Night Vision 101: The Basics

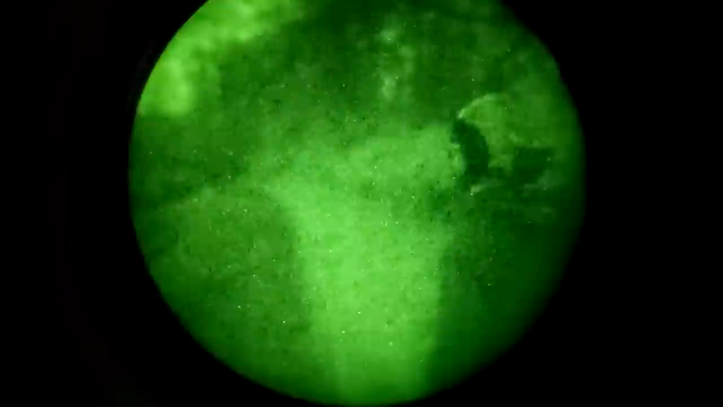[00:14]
I'll see you on the next one this is gonna be some really entry-level stuff talking about all the different pieces you
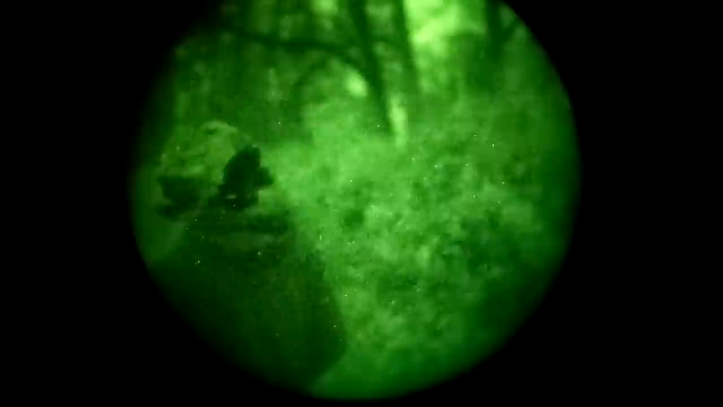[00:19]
need to put together a night vision setup as well as basic nomenclature so when we talk about night vision
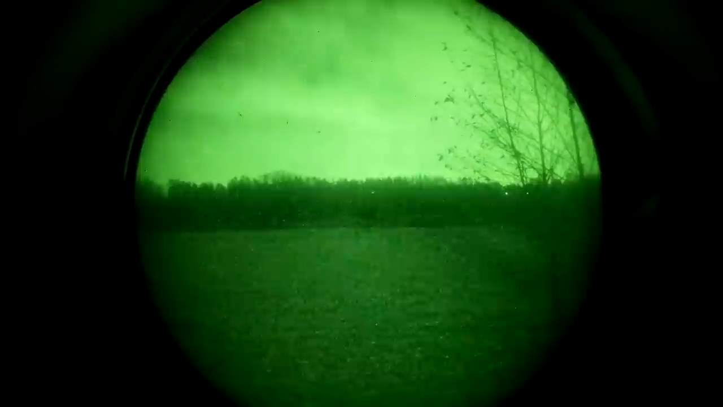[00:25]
setups and gear in the future you'll have an easier time following along on your screen right now are two different night vision monoculars the one on the right is a
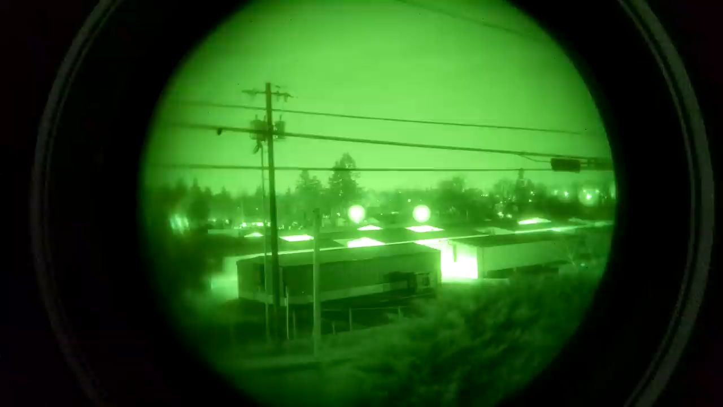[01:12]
intensifier tube than the one that is in the NVM 14 so if we were to swap the tubes between the devices the bulk of the performance would carry over from the PVS to the NVM there are aspects
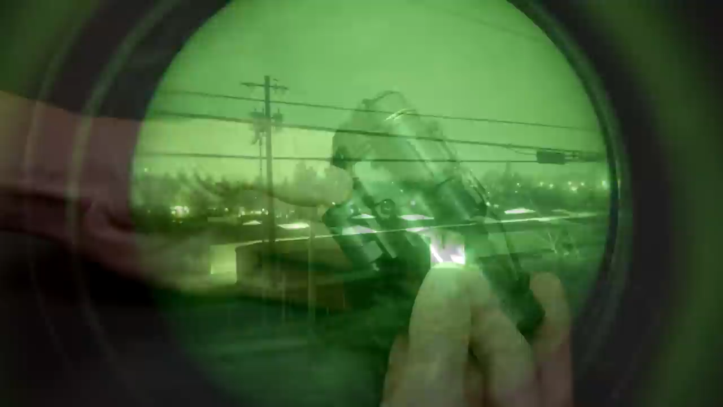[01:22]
of the PVS housing that are better than the NVM housing and we can talk about those more in a comparison
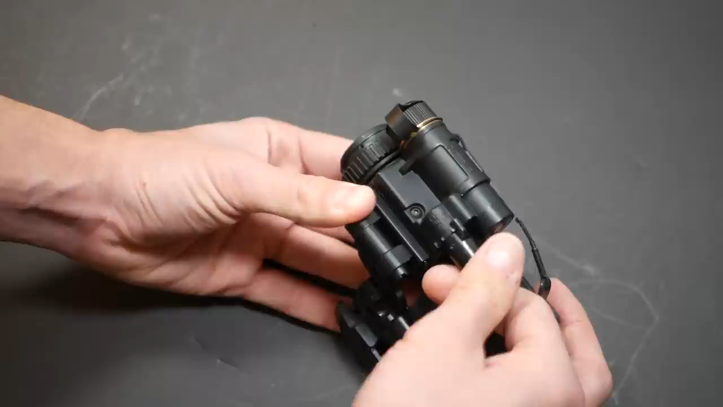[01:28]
video some other time there are two characteristics of intensifier tubes that we have to distinguish between
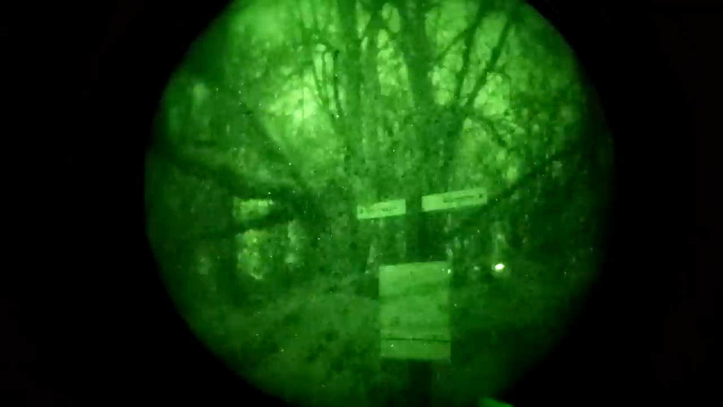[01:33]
automatic gain and auto gating gain is essentially the power boost for the image a tube with automatic gain will try to set the brightness level appropriately for the level of ambient
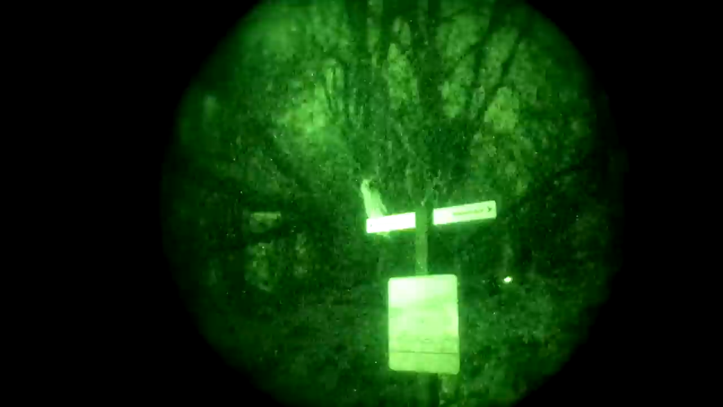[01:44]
illumination so when you look at a darker area it will turn the brightness up and vice versa this is not to be confused with auto gating auto gating is more of a protection feature than a performance feature auto gated tubes which on and off rapidly to prevent too much light exposure
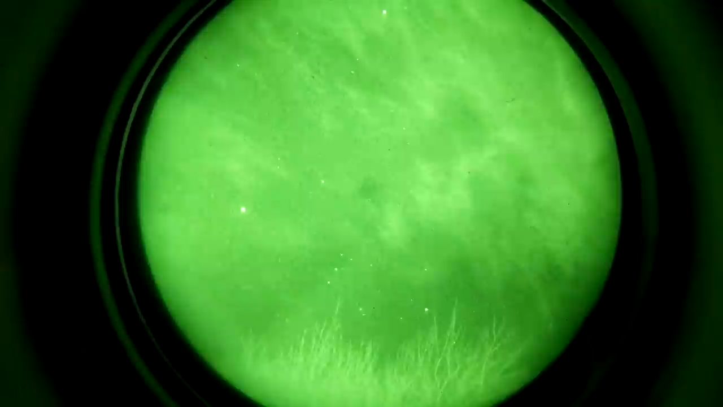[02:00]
to the intensifier which can damage it both of the night vision monoculars here have automatic gain the PVS 14 is the only one with auto gating units with auto
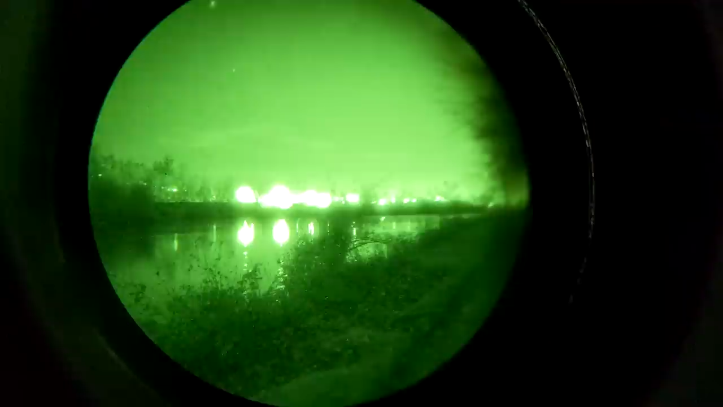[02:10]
gating will produce a high-pitched electronic whining sound when they're on kind of like the sound an old
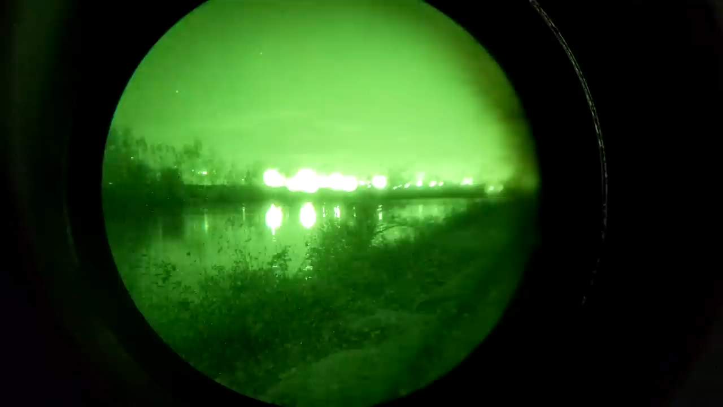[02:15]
CRT monitor or television makes when it's in another room that's a reference that doesn't date me or this video at all depending on the specific unit the sound of the auto gating may be infuriating it may be merely noticeable or it may be completely inaudible also depending on your age and amount of hearing loss
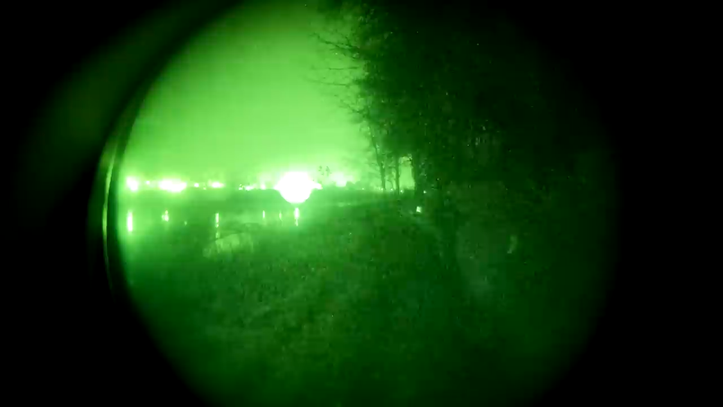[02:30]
just because you have automatic gain doesn't mean you can look at bright lights without worrying about damaging
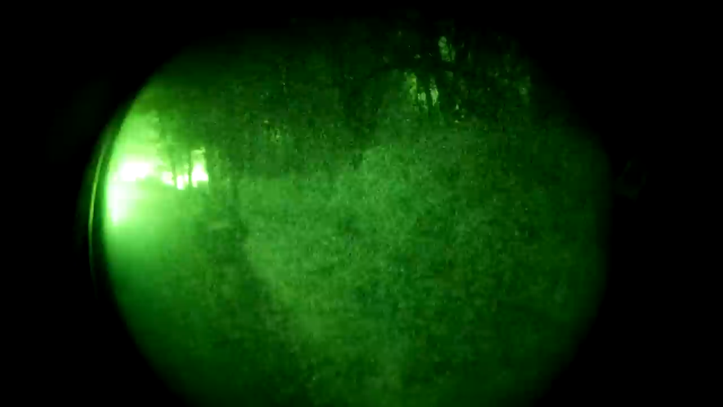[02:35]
your intensifier tube auto gating on the other hand should protect the tube from accidental
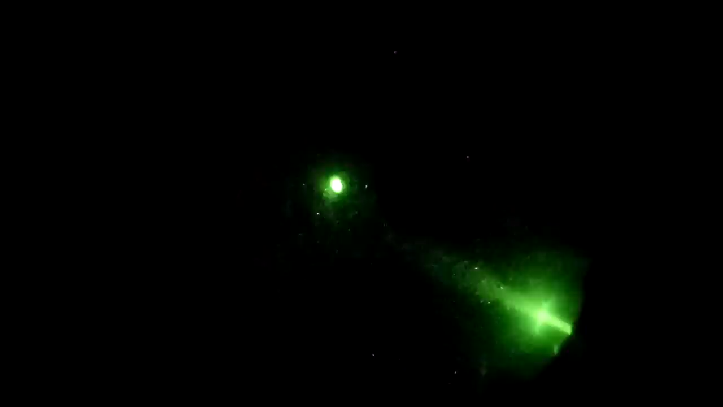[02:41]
exposure to bright light though you still don't want to be careless if you look at a bright light source for just a bit with
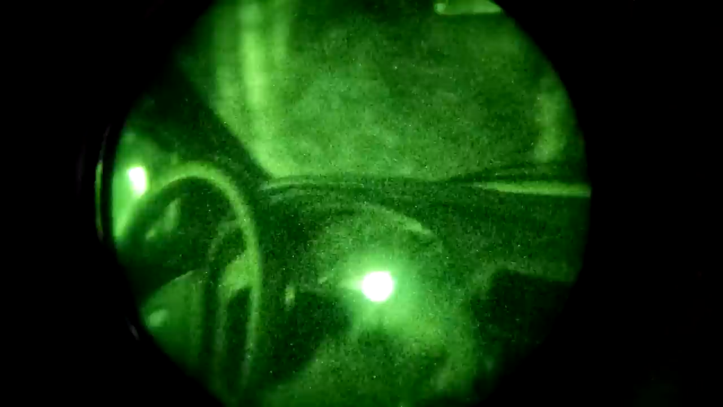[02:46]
a regular tube or an auto gated tube you may get some temporary burn in or after image
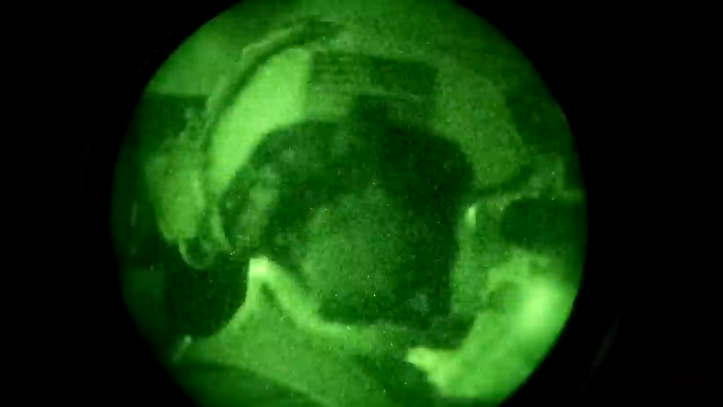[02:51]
almost like sunspots with your human eyeball these usually go away after a few seconds the process of making image intensifiers is kind of like making microchips as anybody who's tried to overclock
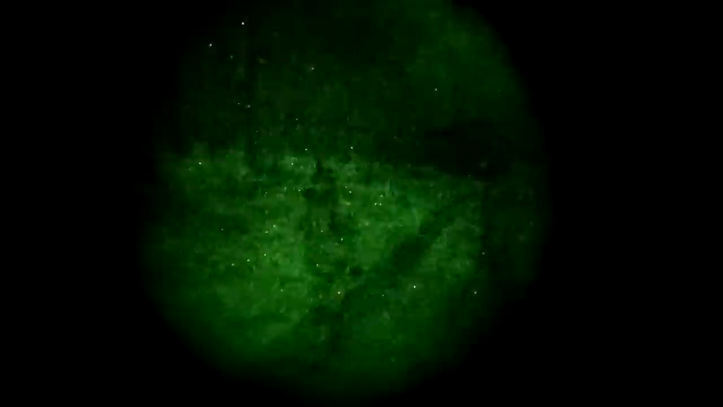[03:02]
a CPU can tell you not all chips are created equal even if they have the same specs on paper
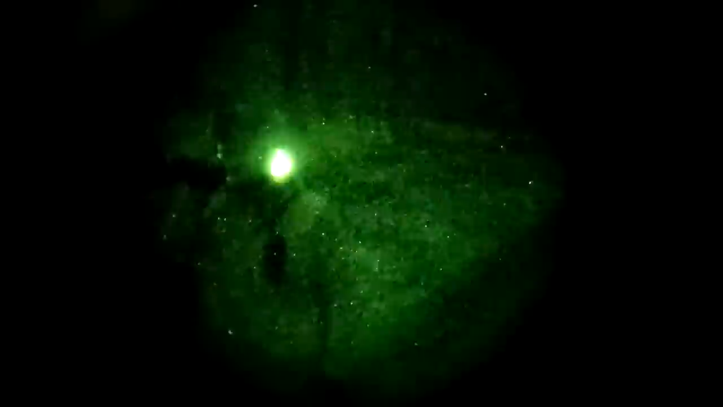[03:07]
and the same is true for intensifier tubes each one is unique like a precious snowflake they
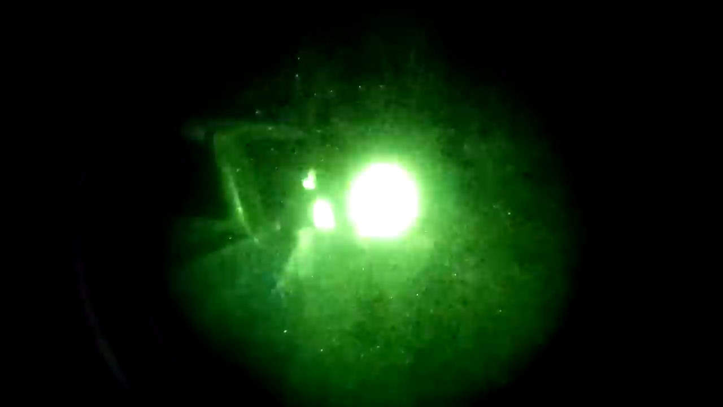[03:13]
have different performance specs and often different patterns of blemishes in the tube the best of the best intensifier tubes aren't always available to poor unfortunate civilians like you and me so you stand a
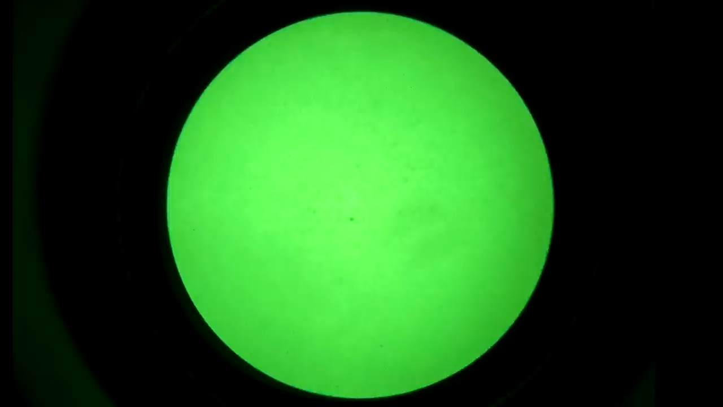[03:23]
pretty good chance of having some minor blemishes even on a good intensifier you can easily see these blemishes
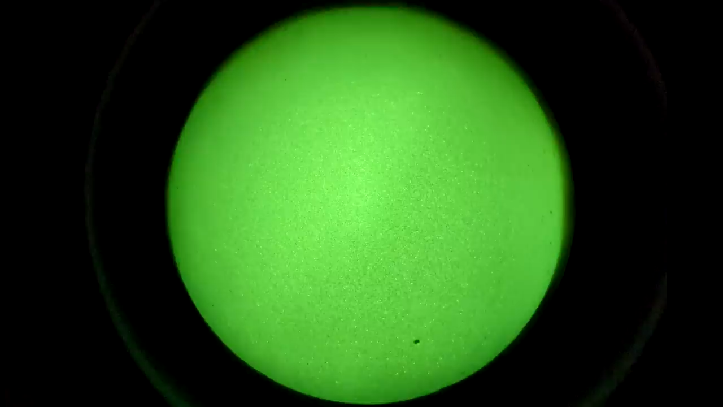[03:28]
if you point the device at a blank white wall but minor blemishes are hard to notice
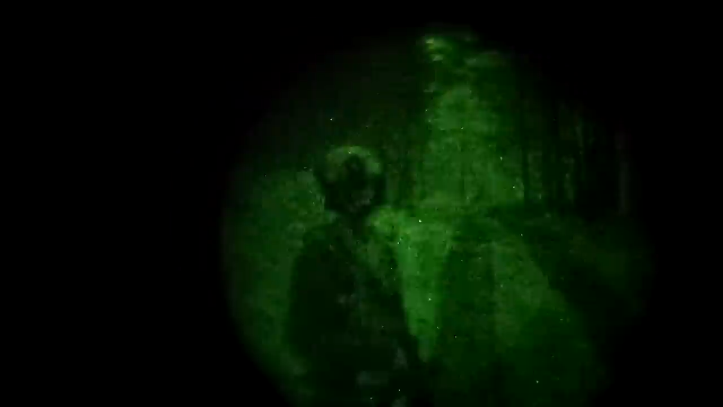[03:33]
when walking around in the woods as it turns out the night is dark and full of blemishes so onto
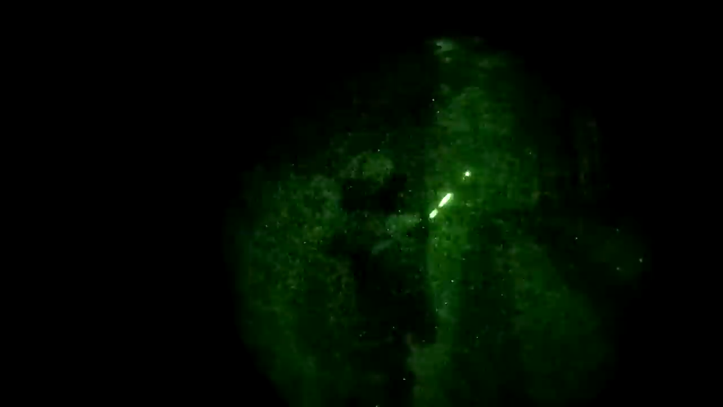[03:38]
the pvs-14 itself these use a single AA battery the battery compartment is on the
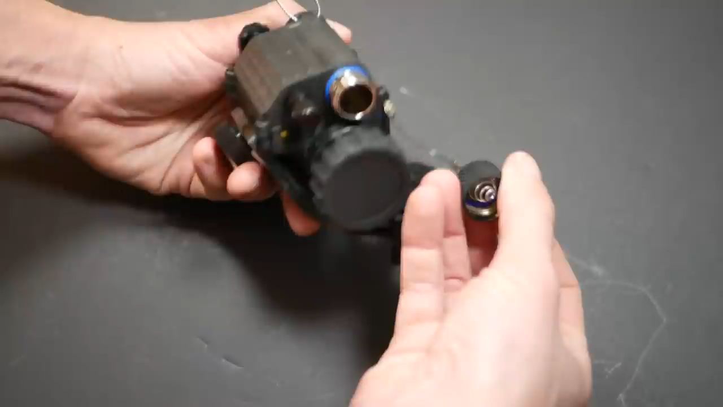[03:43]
front of the housing also on the front is a manual gain control knob this is only applicable if you have an intensifier tube with manual gain which this one is not also on the front of the device is the
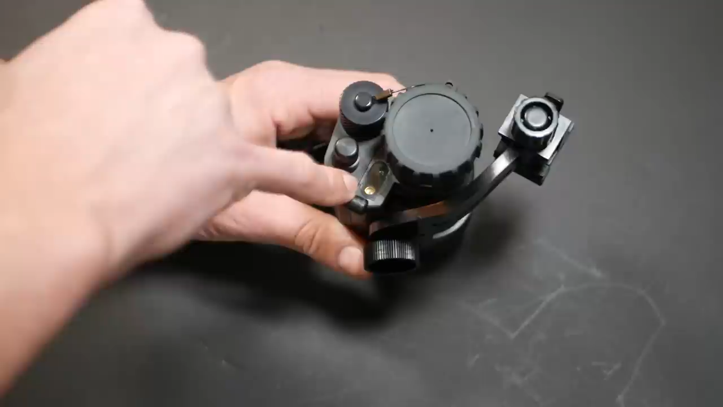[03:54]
light sensor and the IR illuminator lamp night vision devices aren't magic there needs to be at least some light for even a high performance intensifier tube to amplify the
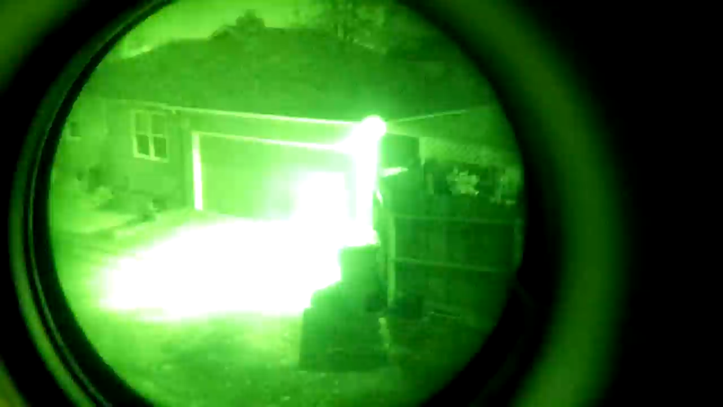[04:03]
built-in illuminator on these devices is for short-range illumination only I think the manual
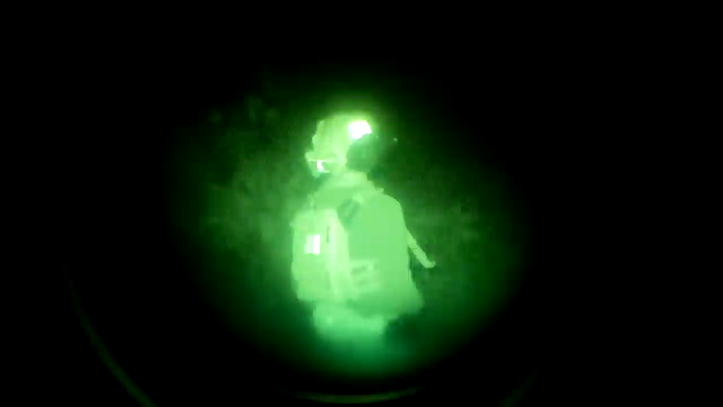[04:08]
specifically says it's for map reading it can aid in navigation but that's about it the
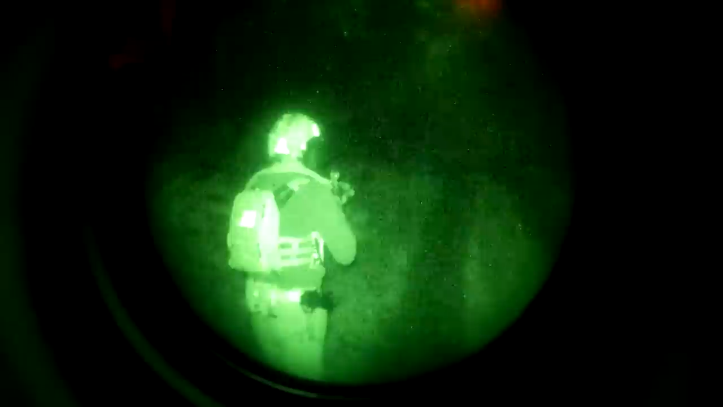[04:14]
front objective lens has a rubber cap with a pinhole in it if you're using the device in a bright environment you
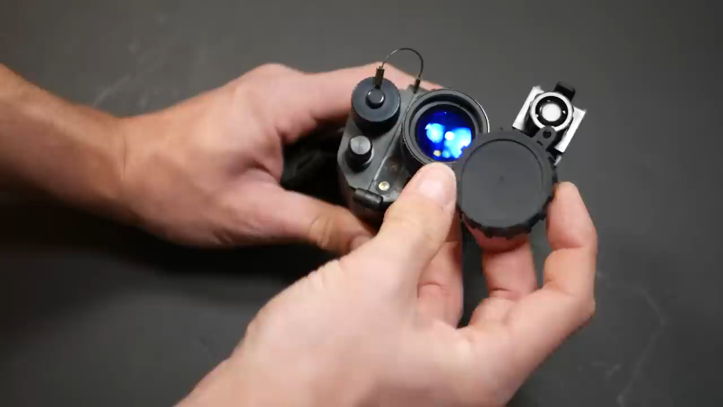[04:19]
put the cap on and you're still able to see through the tiny pinhole without letting enough light in to flood
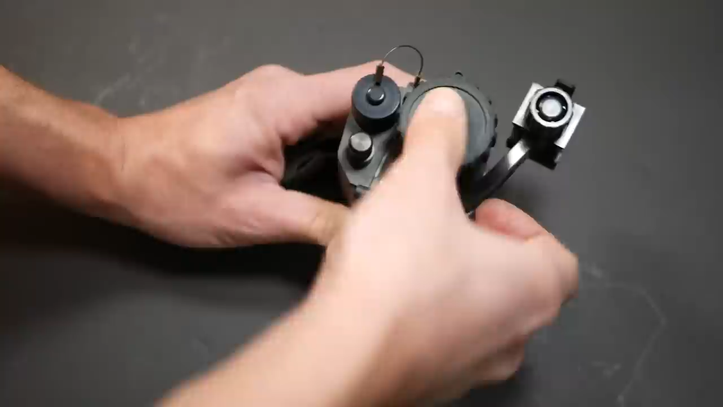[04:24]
the image or damage the device the front lens rotates to set the focus point night
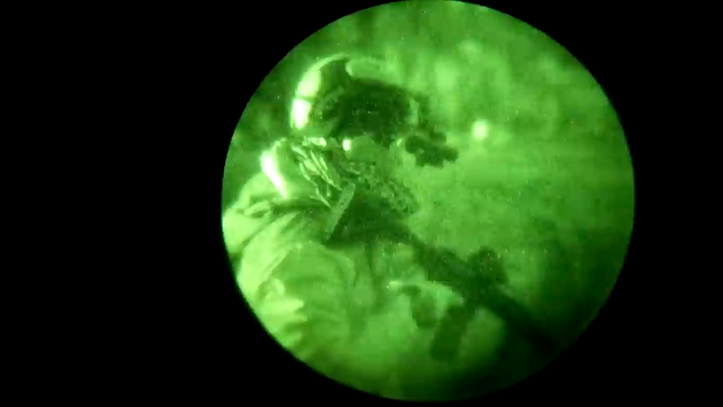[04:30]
vision devices have an extremely narrow depth of field owing to the massive aperture of the lens